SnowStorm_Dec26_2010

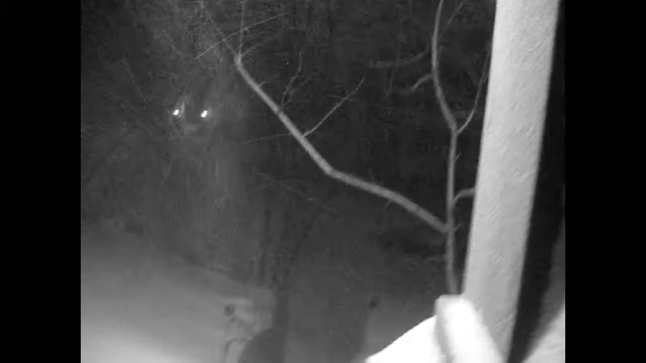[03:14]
It's gonna cheer you up. Look at that. How pretty. The wind, das himmlische Kind.
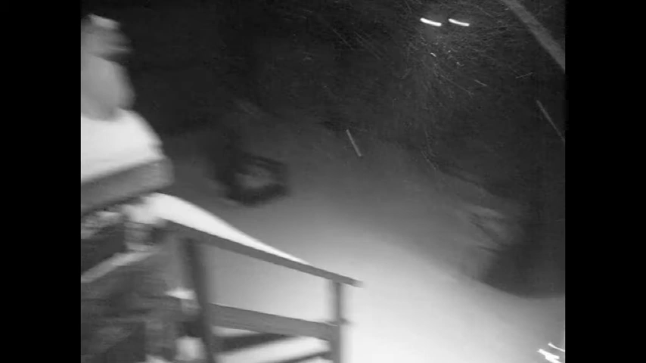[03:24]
Okay. Und das war's auch schon. Warte mal, können wir da ausschauen?
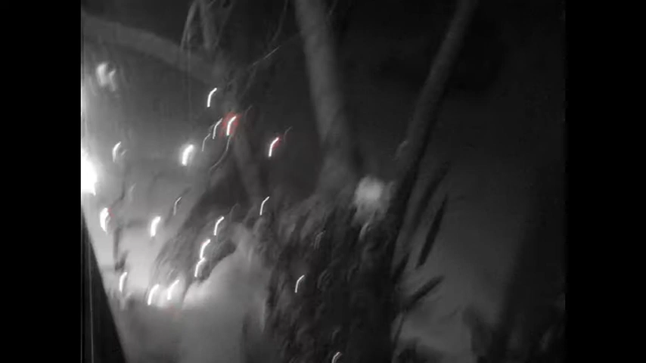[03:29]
Ah, bitte. Oh, ist das schwarz und weiß? Wieso ist das schwarz-weiß? Verstehe. Ist ja wurscht. Okay.